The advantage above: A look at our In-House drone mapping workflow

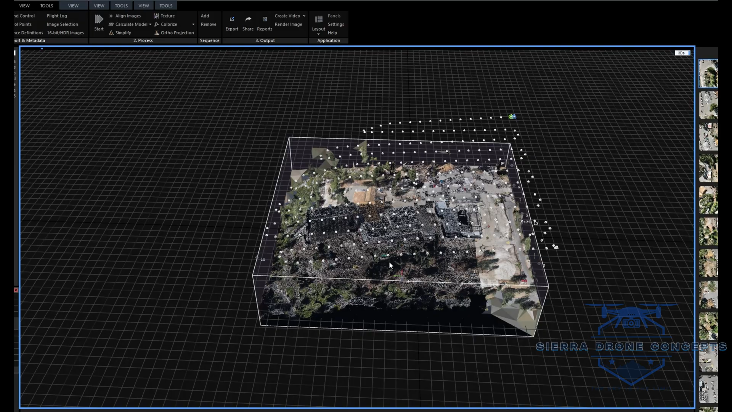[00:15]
We specialize in providing comprehensive mapping solutions tailored for surveyors,
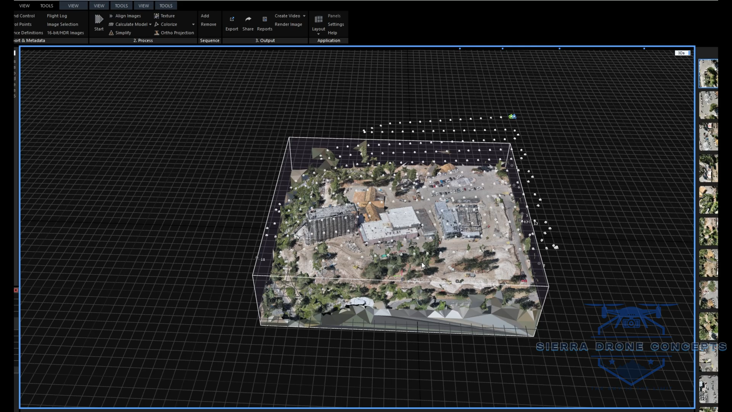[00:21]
engineers, architects, and more.
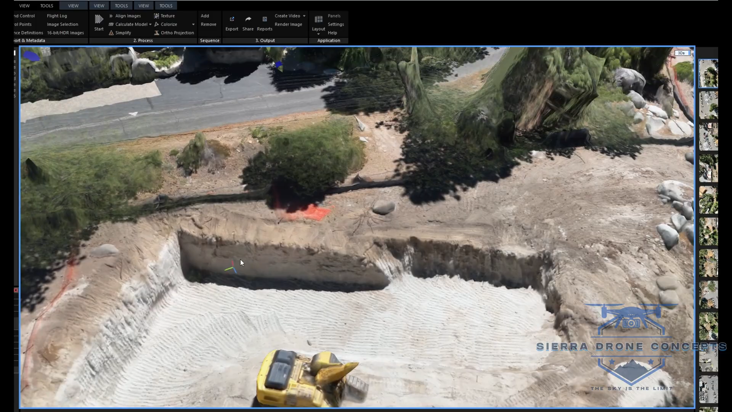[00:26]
We provide you with the most detailed and actionable data, giving you total control over your project from start to finish.
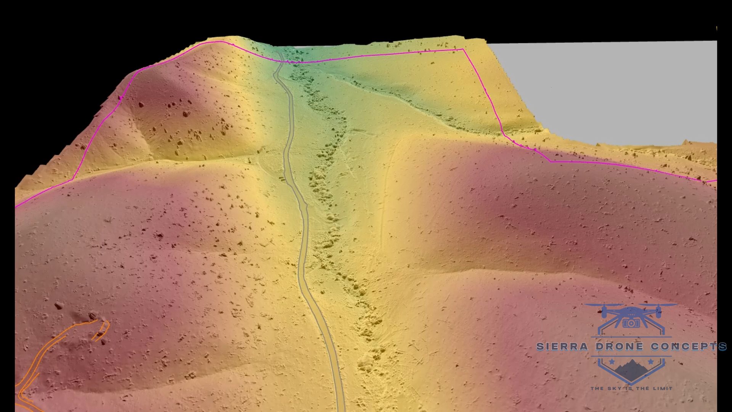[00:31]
Our in-house capabilities mean we can produce topographic maps, detailed orthophotos,
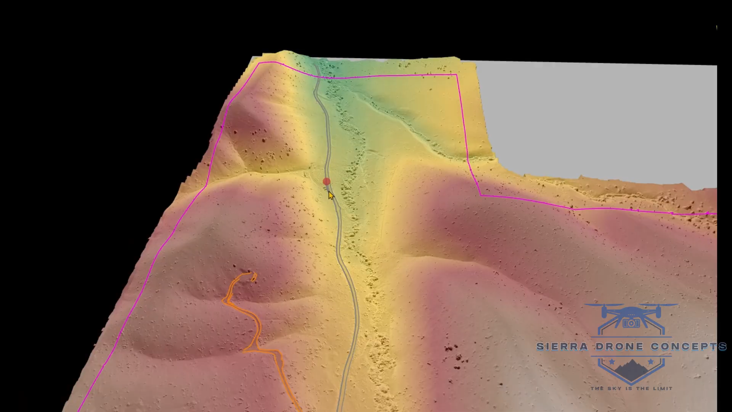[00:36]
digital surface models, and unique 3D views and measurements with unparalleled speed and accuracy.